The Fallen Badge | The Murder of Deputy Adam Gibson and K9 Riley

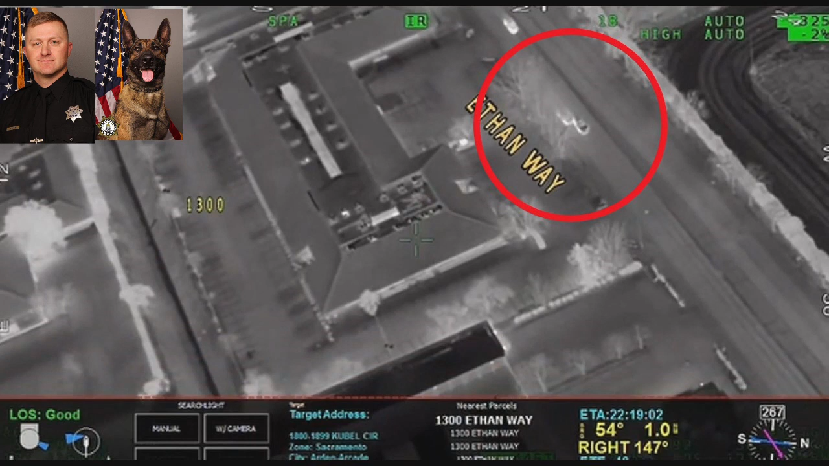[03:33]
deputies finally get him on a good straightaway and they perform a pit maneuver, cause the suspect vehicle to slide out of control and
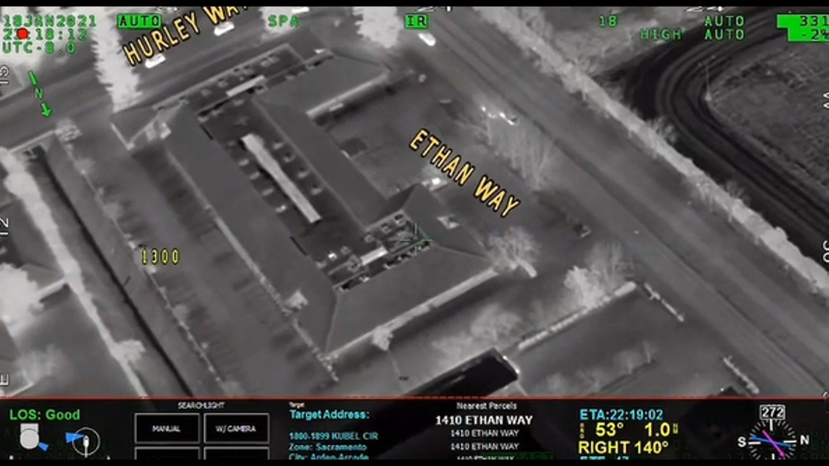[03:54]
Now, he's got damage to his right rear wheel, so he ain't going quite as fast.
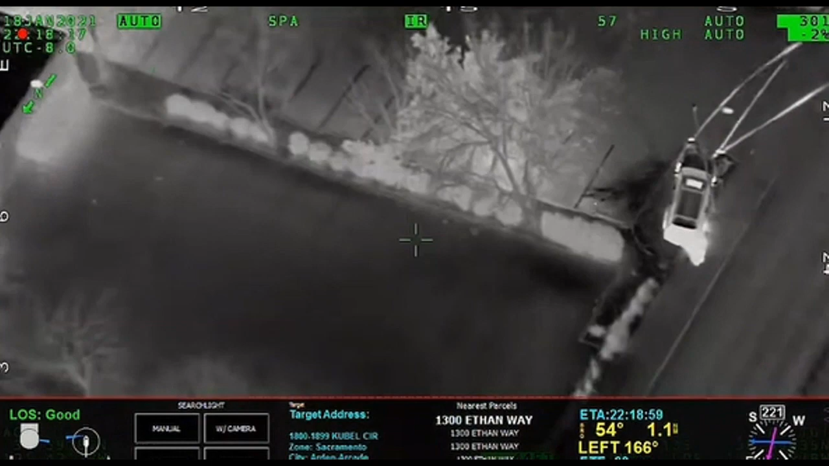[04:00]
Now, what the deputies in this pursuit don't know is that suspect is armed with a pistol,
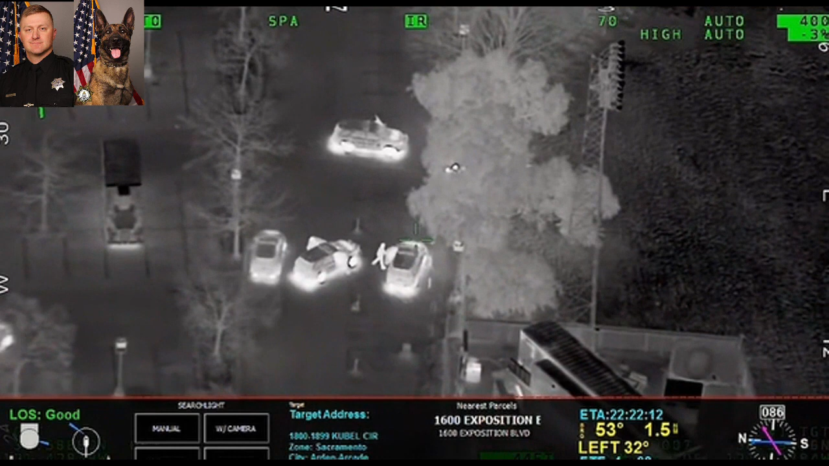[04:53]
There's a small ditch and a fence. and he just can't make it. He hits that fence and gets hung up. He tries to back up and doesn't do any good, so now he's stuck.